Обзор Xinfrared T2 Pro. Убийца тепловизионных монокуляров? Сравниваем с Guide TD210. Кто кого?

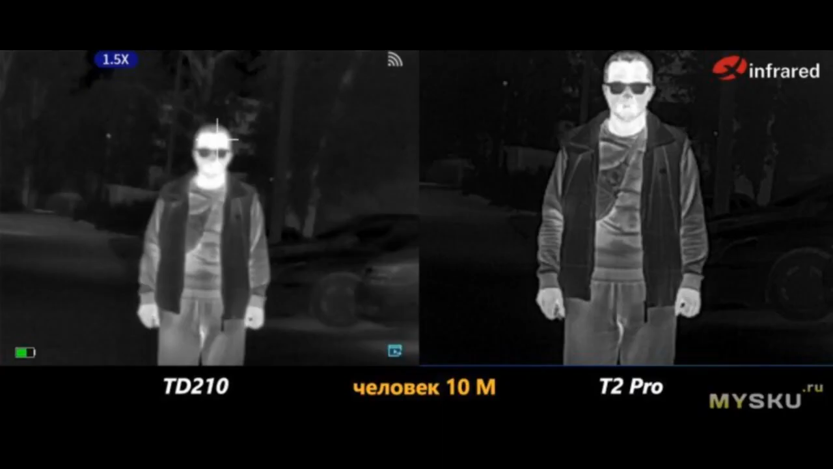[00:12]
Сегодня же исправим это упущение. На промоматериалах Т2 Про часто называют заменителем монокуляров. Мне и самому было интересно сравнить.
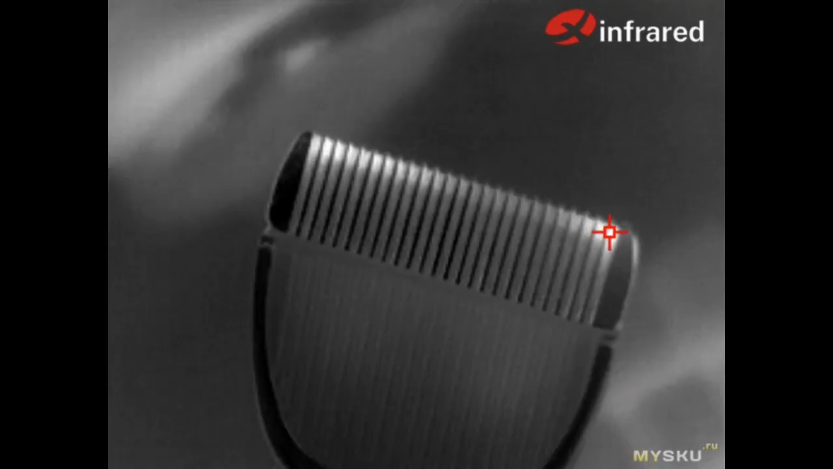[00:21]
У меня как раз оказался в закромах тепловизор монокуляр схожей весовой категории, с матрицей 256 на 192 и частотой обновления 25 ГЦ,
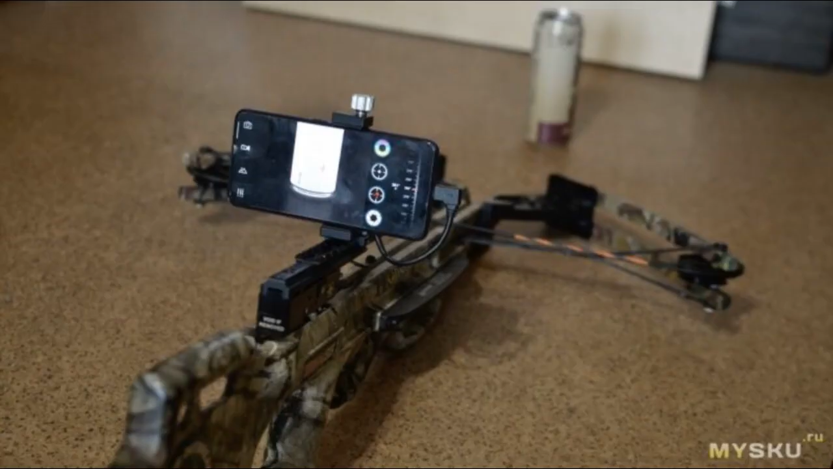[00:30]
точно такие же параметры как и у Т2 Про.
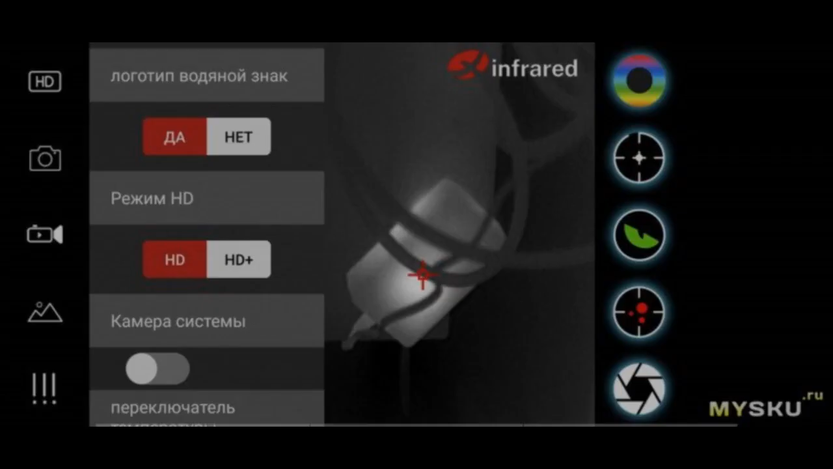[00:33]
В начале статьи будет формальный обзор, потом немножко примеров, спойлер, будет живой тигр вблизи, и затем то самое сравнение.
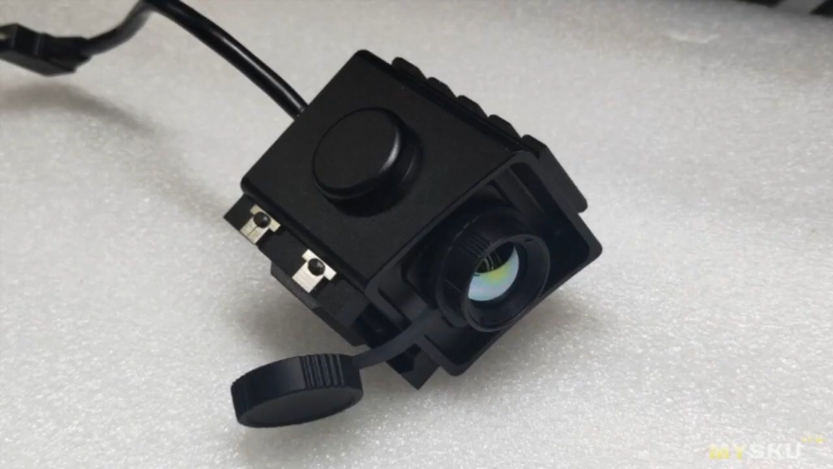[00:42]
Поехали, технические характеристики Т2 Про. Матрица, VOX 12 микрометров 256 на 192.
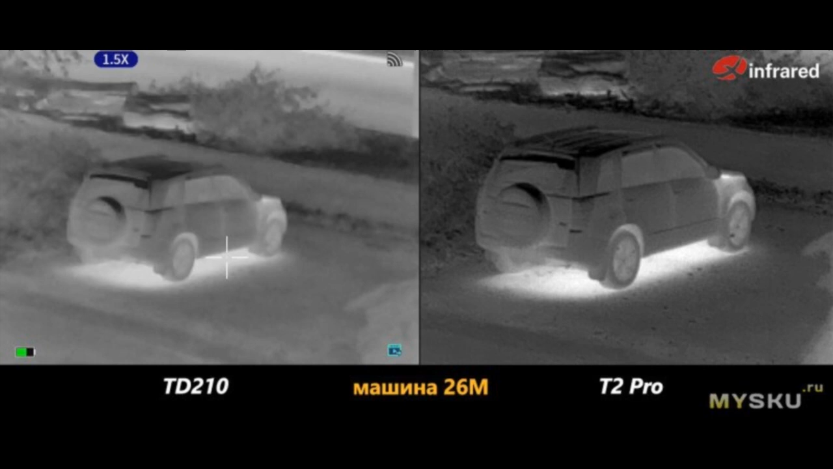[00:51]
Углы обзора 13, 6 градусов x10, 2 градуса градусов, оптика, Германии 13 миллиметров.
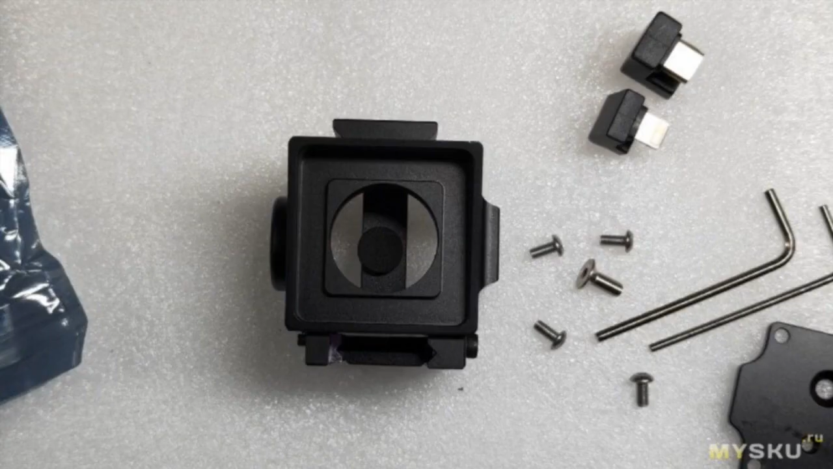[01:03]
Частота обновления, 25 кадров, сука чувствительность сенсора, Antut 50MK. Фокусировка, ручная механическая.
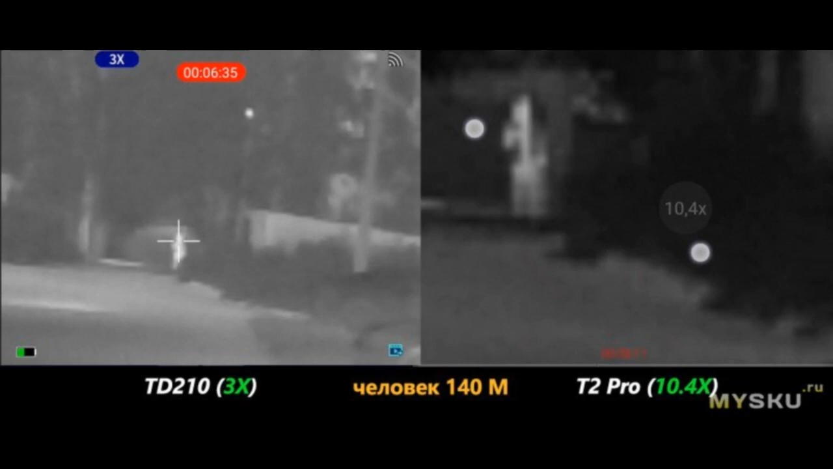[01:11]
Формфактор, приставка к смартфону. Тип штикера, USB Type 100 Lightning.
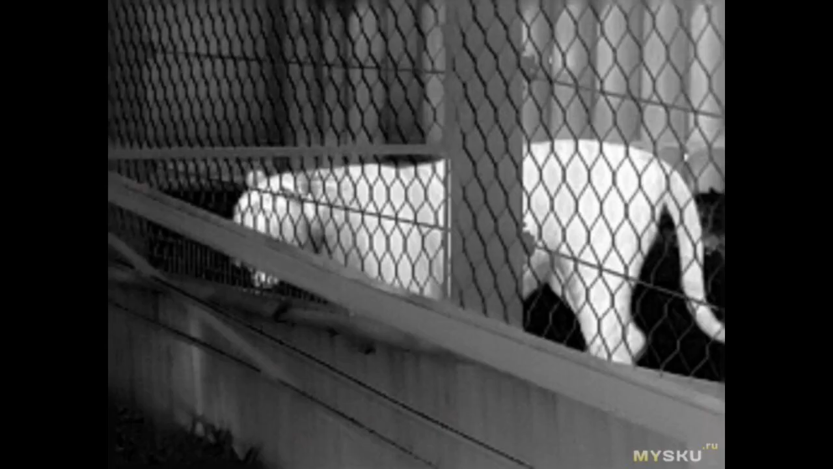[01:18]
Технический характеристики Гайд ТД 210.
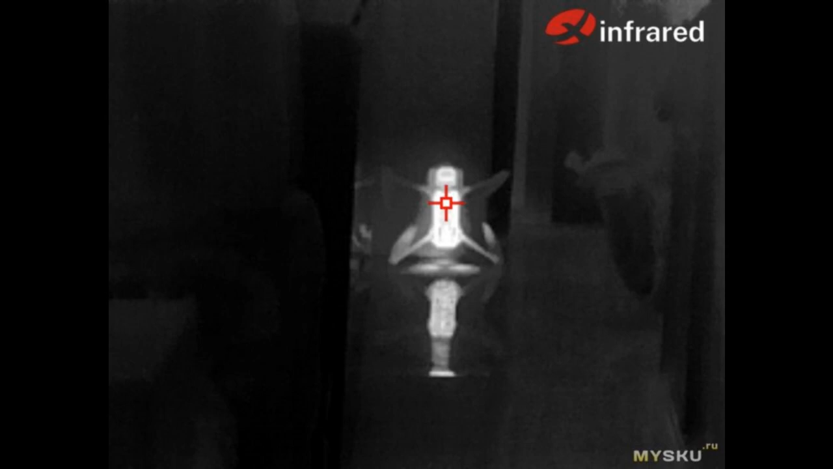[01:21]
Матрица, VOX 12 микрометров 256 на 192.
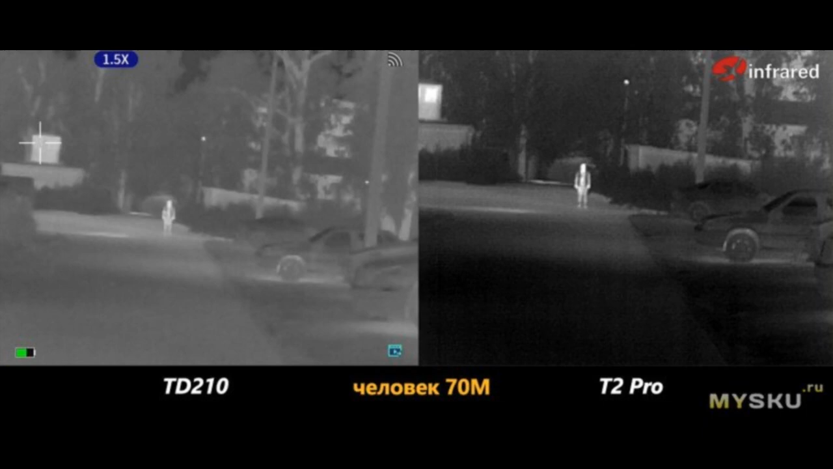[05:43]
Вставим U-образный переходничек сбоку. Готово.
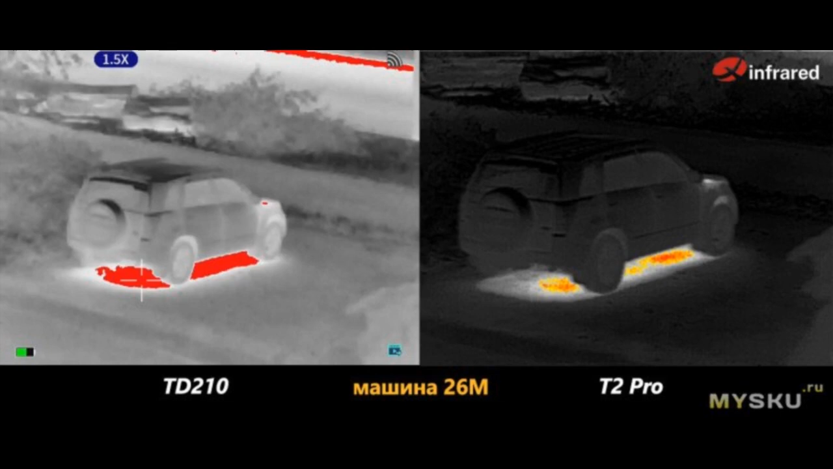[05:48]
На моем арбе, внешнее сравнение T2 Pro и Guide TD-210. А вот и монокуляр тепловизионный Guide TD-210.
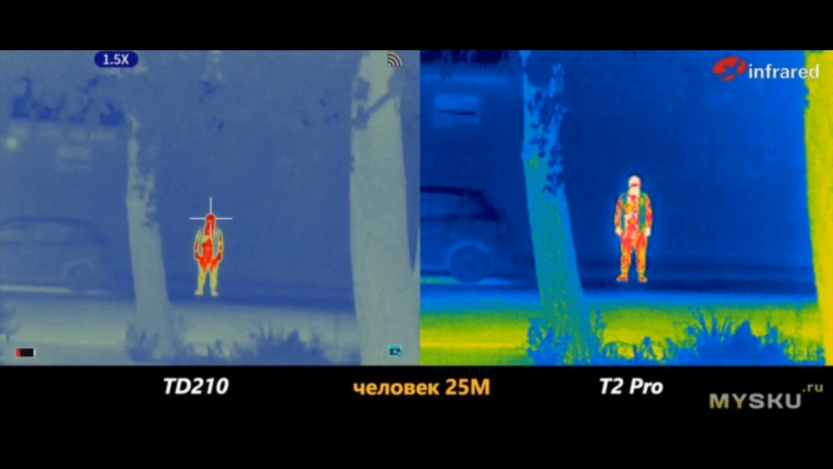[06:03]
Одна из бюджетных моделей. Матрица 256 на 192. Частота 25кс. Сделан в виде полностью автономного устройства.